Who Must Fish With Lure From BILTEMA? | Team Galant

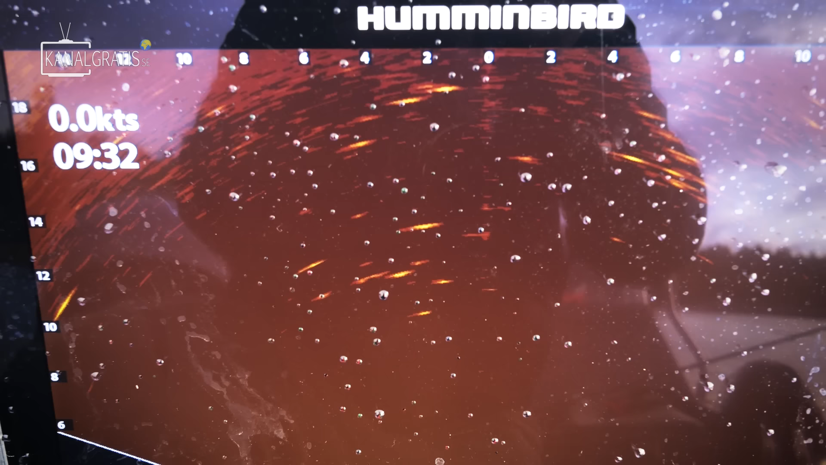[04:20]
prickarna eller strecken som ni ser på ekelodet här, det är fisk. Vi vet inte om det är brax eller om det är mött eller om det är abborre eller om det är laxar som hoppar,
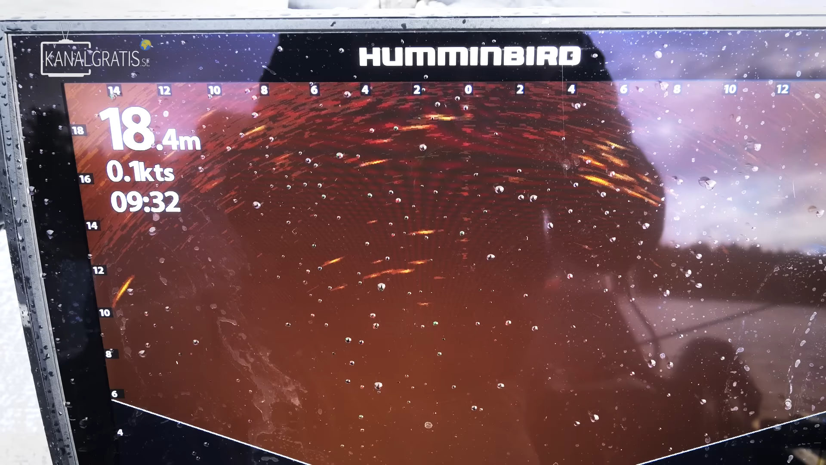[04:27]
On screen: depth 18.4 m, speed 0.1 kn
men det är i alla fall någonting där, så det är värt att försöka och testa på.
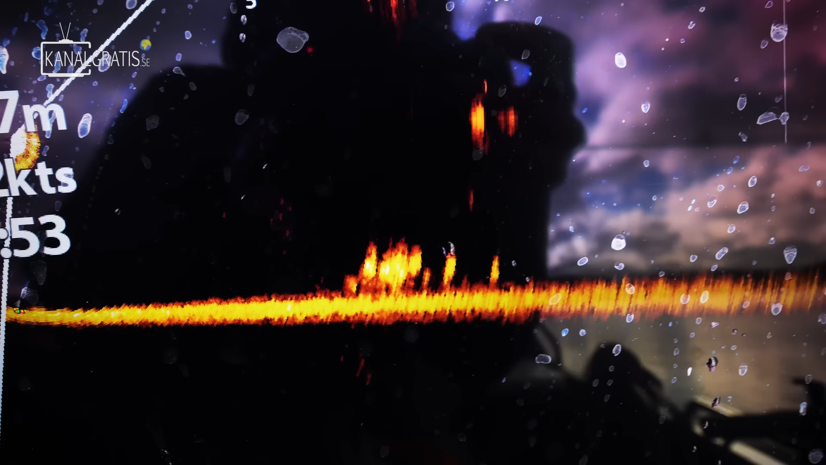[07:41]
Jag hade en på... Åh, kolla! De kommer efter min. De är helt som tokiga här nere i abborrarna nu.
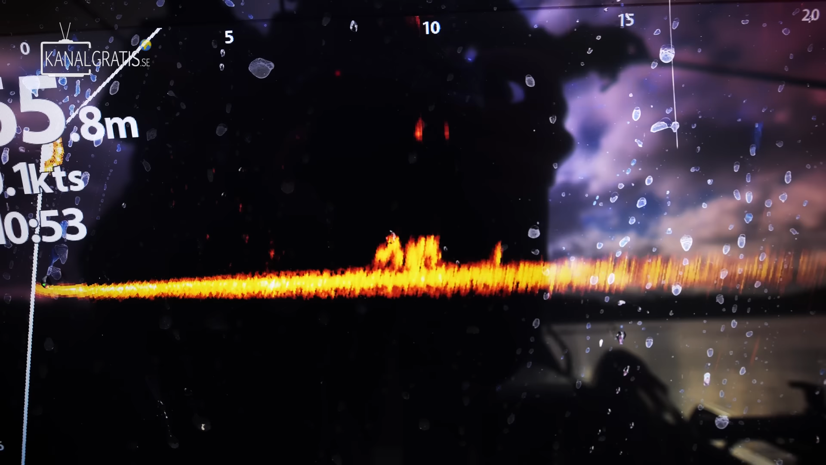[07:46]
Säger vi i alla fall. Det ser ut som de är tokiga. Det här är ju kul när man hittar dem.
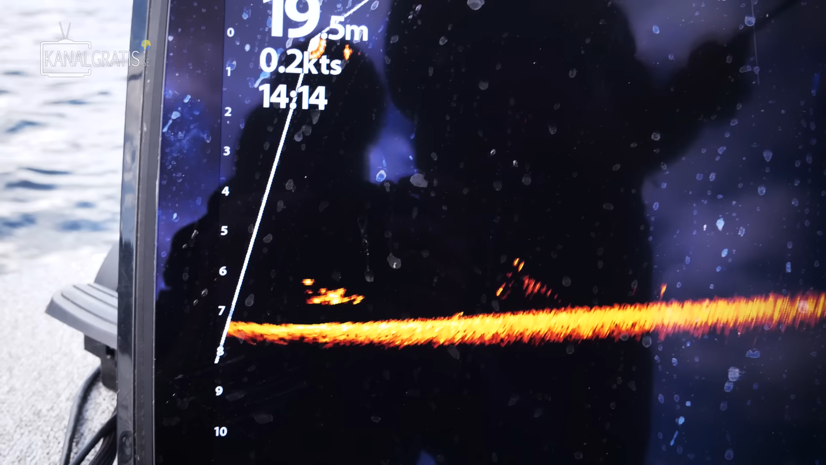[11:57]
On screen: speed 0.2 kn
Har vi hittat lite här? Ja. Se om det är abborre, inte helt säkert, men fisk är det i alla fall.